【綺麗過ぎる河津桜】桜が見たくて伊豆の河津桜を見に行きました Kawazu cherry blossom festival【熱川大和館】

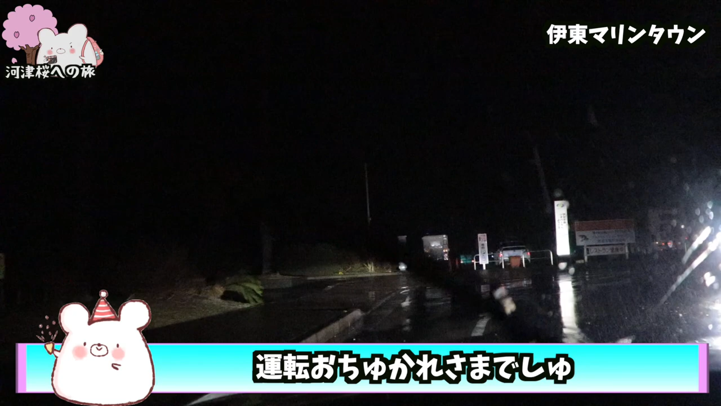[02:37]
いや思いのが真っ暗で驚きですねこんなに